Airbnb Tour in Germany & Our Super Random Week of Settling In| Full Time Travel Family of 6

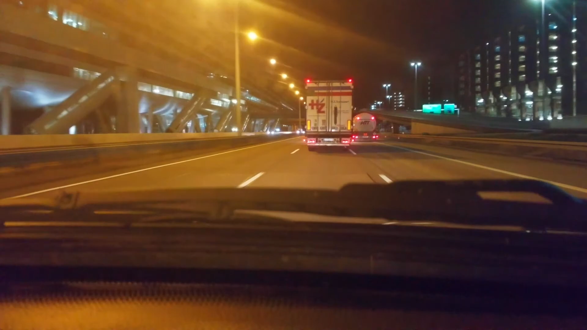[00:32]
There was kind of a sign, so we were pretty sure. And so far, since we're in the dark and only can see so much, I think we're about to drive. We're driving through Frankfurt right now, but we're not gonna stop. It's 9, almost 10 o'clock. We're trying to get up into the mountains to our flat. So far, a McDonald's every 10 minutes since we crossed over. No border control or anything, which we were kind of surprised about.
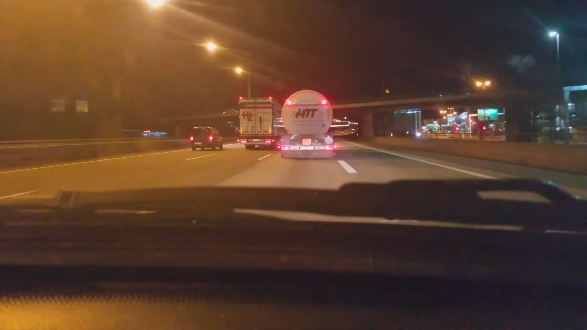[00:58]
Plus, I really like my stamps, so, and my passport, so I was kind of bummed. And that's all we know so far. Frankfurt Airport. Oh, McDonald's. And a McDonald's. Dude, I think they might have more McDonald's than we have in the U.S. Than McDonald's, yeah.
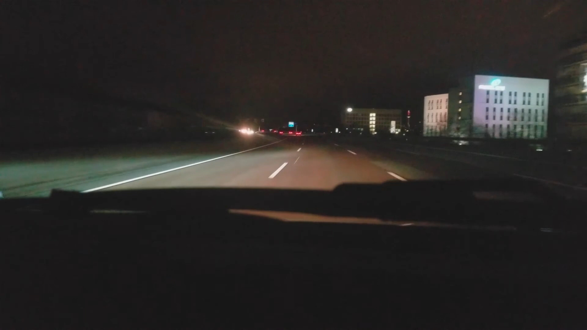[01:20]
Seriously. I've never seen so many McDonald's. In such a short time frame. No, we do legit have them, like, every... 5 blocks though, so.